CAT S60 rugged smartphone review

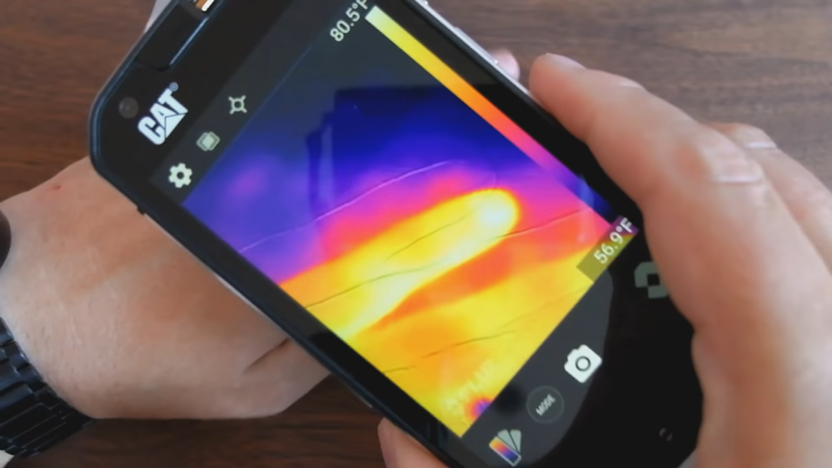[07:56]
On screen: scale top 80.5°F, scale bottom 56.9°F
tada there is my hand you can see my ring.
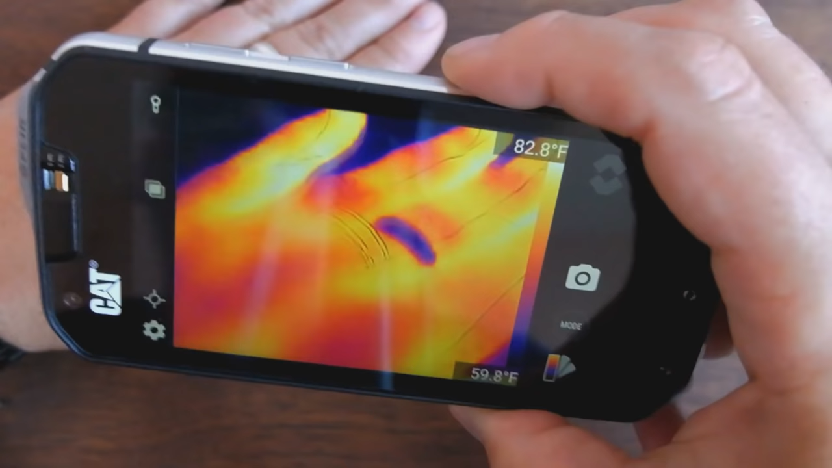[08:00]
On screen: scale bottom 59.8°F
If I hit the shutter key right now
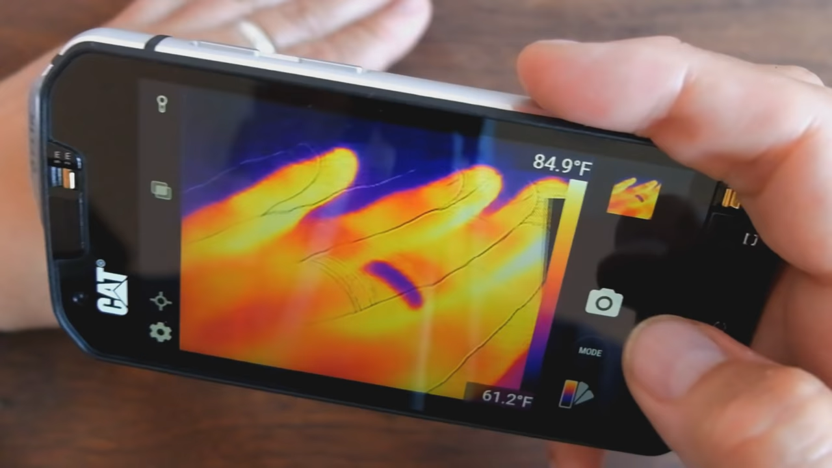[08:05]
On screen: scale top 84.9°F, scale bottom 61.2°F
I will get an image that contains both my hand
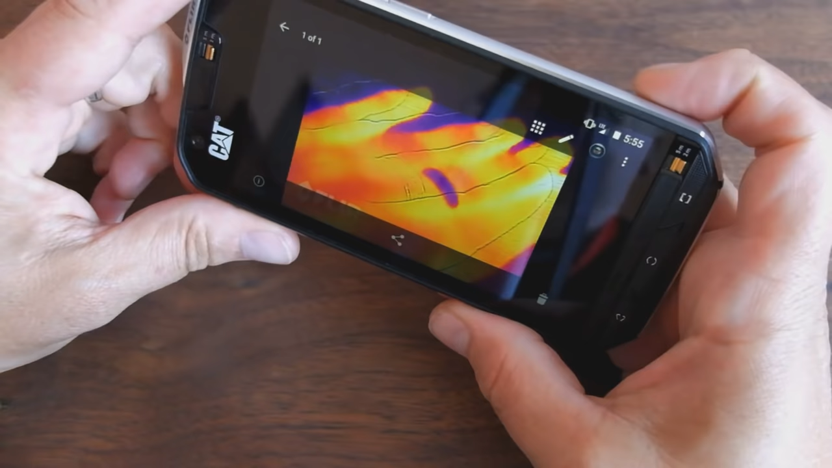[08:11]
and so I can go back and forth between my hand and the uh the thermal view.
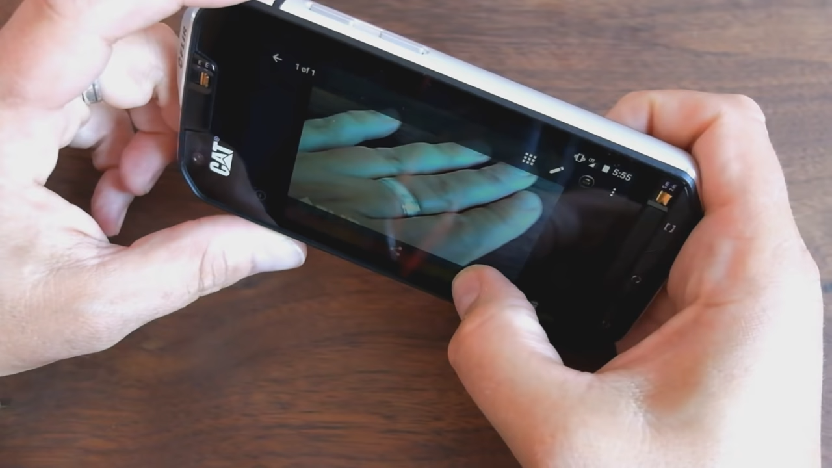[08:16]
Now you can see that it's slightly off that's because it's a macro shot.
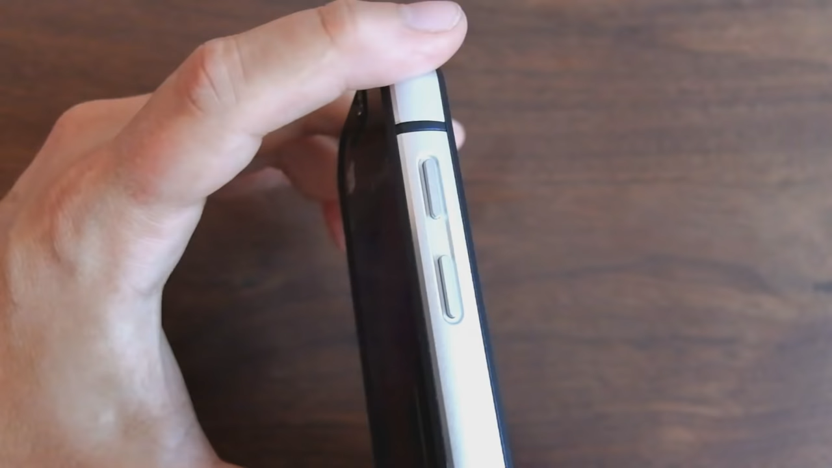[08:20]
So there I've captured my laptop and you can see that they are much more lined up now.
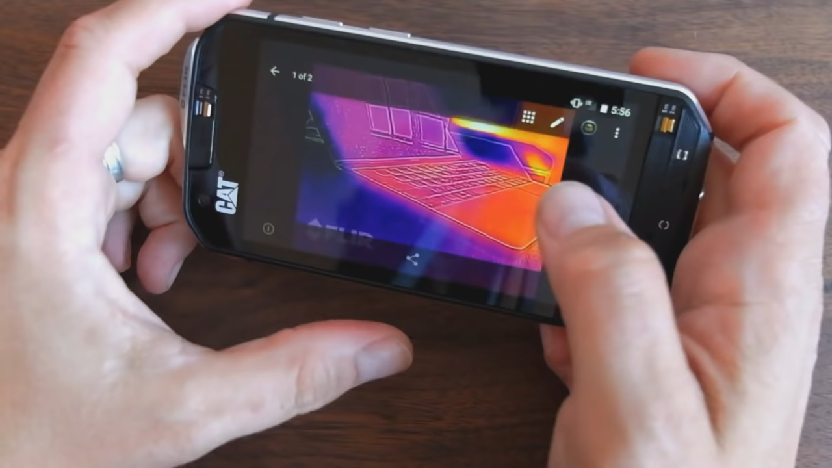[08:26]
The thermal view and the laptop.
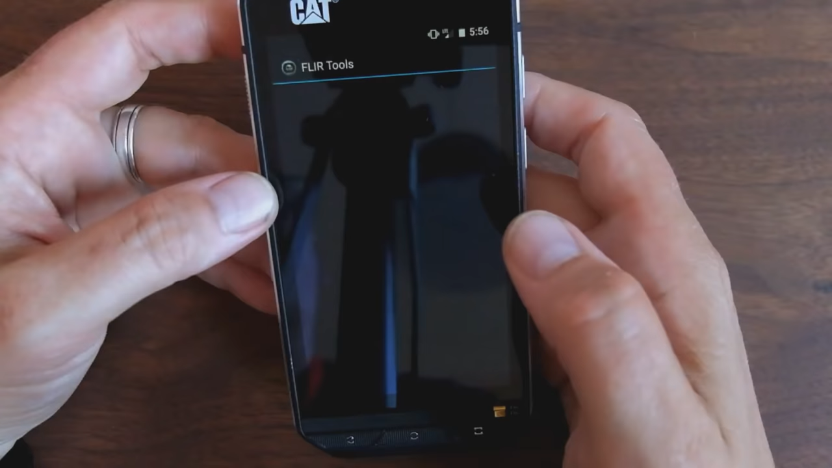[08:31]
So this lets you manage your photos in a cool way.
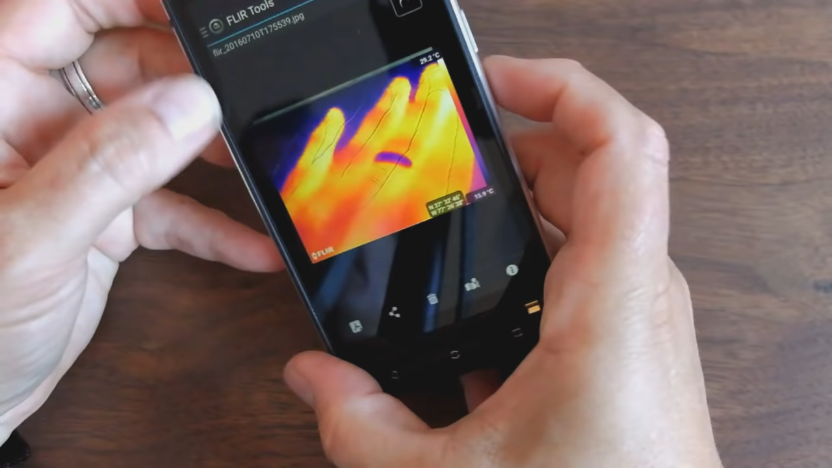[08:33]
Let me show you real quick.
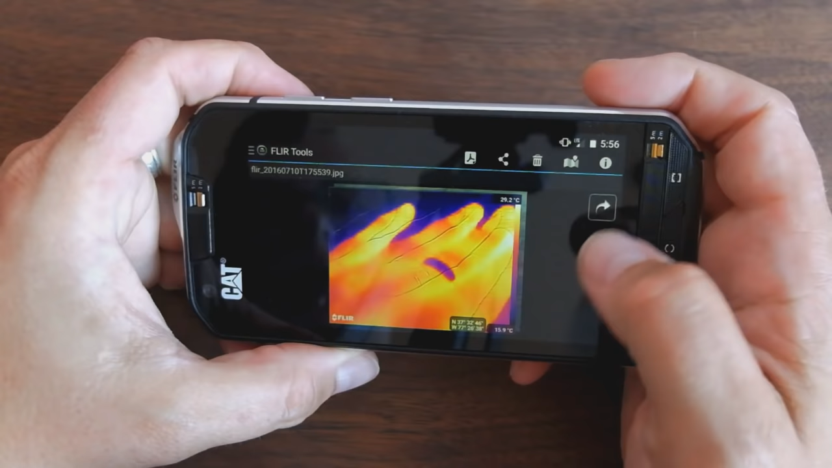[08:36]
On screen: scale bottom 15.9°C
So for example uh if I hit this
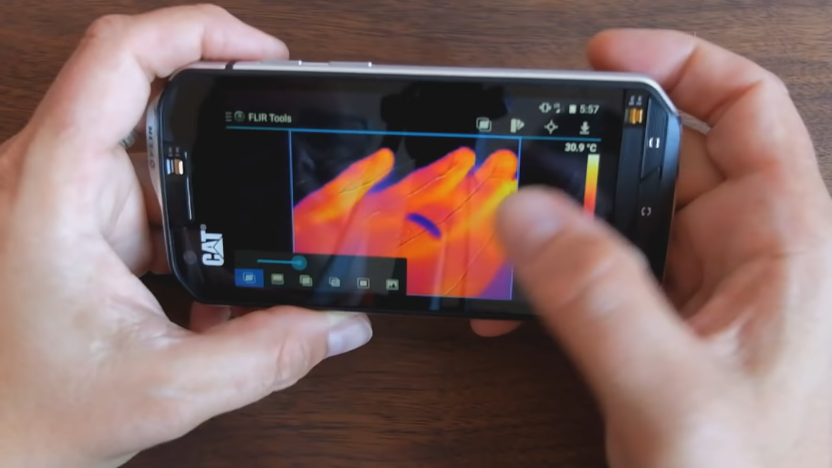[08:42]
um you know unless you do a bunch of things like you can remove you can superimpose you can
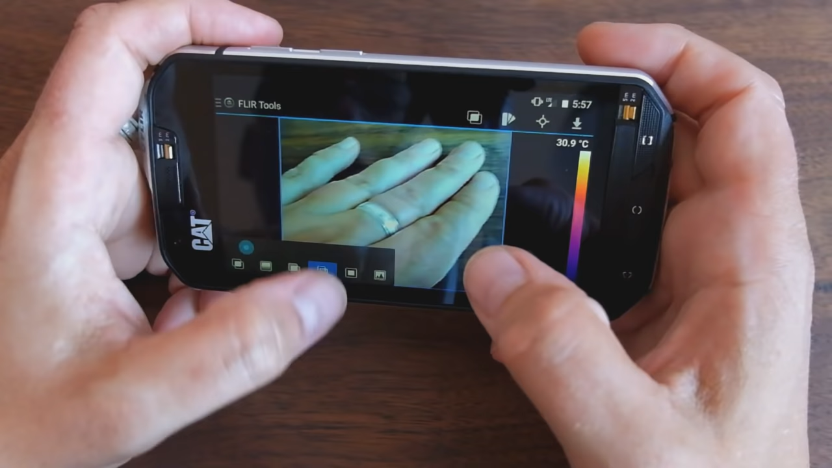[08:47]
you know it's pretty cool like there's there's a bunch of really helpful tools here.
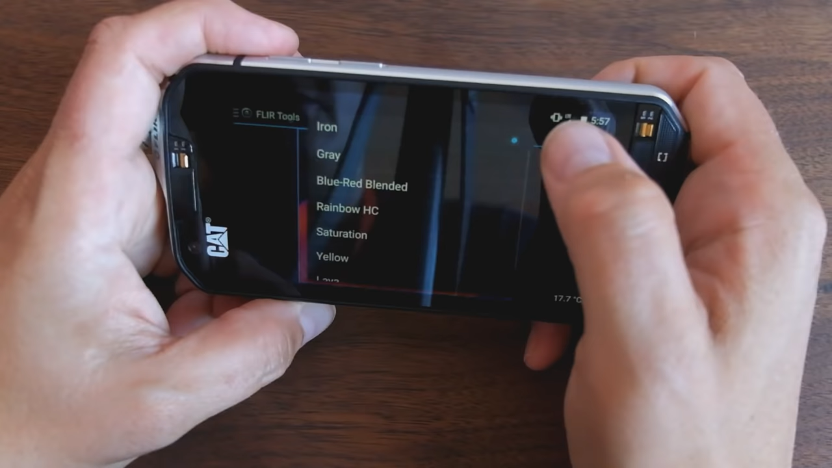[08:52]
You can pick different color palette for the uh
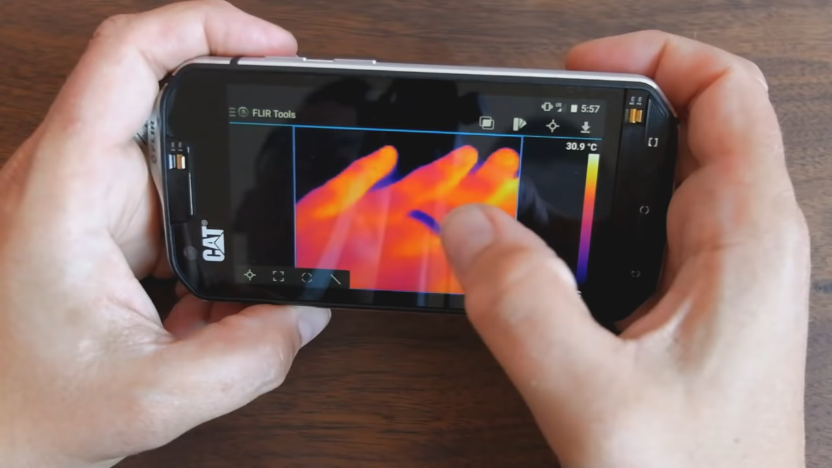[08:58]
the thermal image and then here there's a cursor you can you can position that anywhere and it tells you the temperature up here which is very interesting.
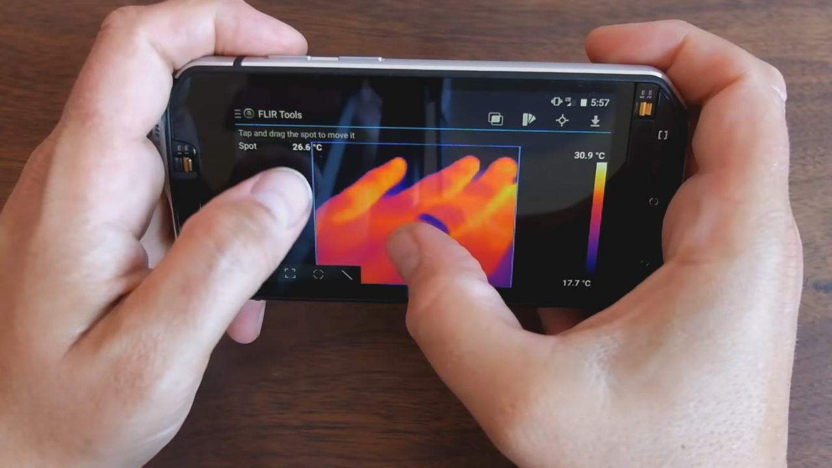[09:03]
On screen: spot 26.6°C, scale top 30.9°C, scale bottom 17.7°C
So I played with the FLIR stuff uh before the the accessory dongles you can plug into an iphone uh or an android phone and they're cool but this you know adds a whole new dimension.